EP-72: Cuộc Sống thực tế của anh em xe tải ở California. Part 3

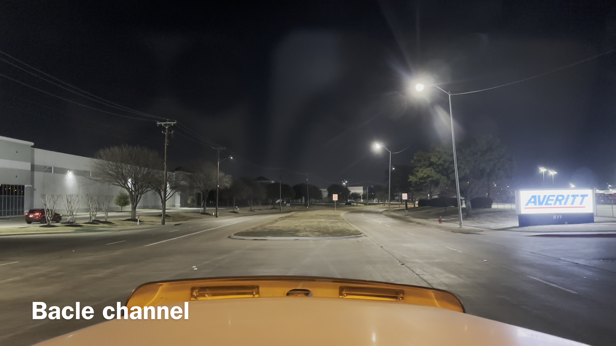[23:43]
Ông đi đâu chứ, tao không thấy ông nào gì. Đậu xíu làm gì bóp kèn ghê vậy.